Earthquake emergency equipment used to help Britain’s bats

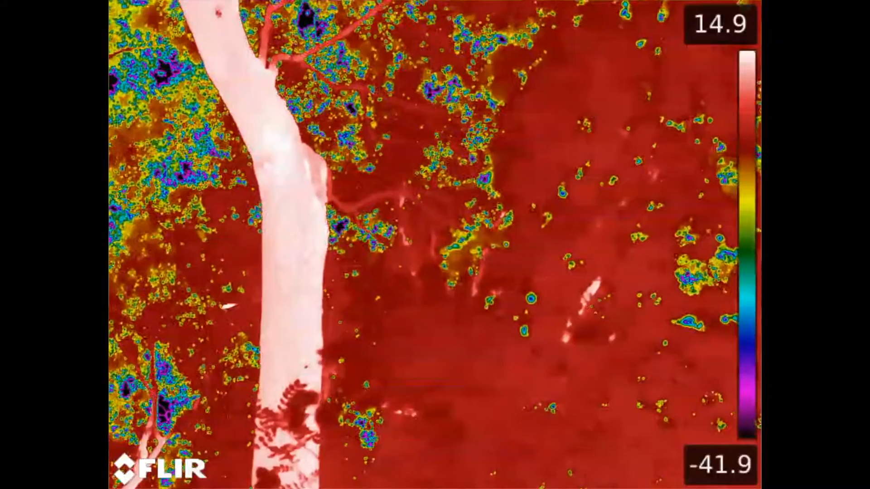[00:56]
There's another one in the entrance waiting to leave. Looking around. It's just gone as well. Yeah, and there's another one. And another. And we'll start counting them out now. It's four, five.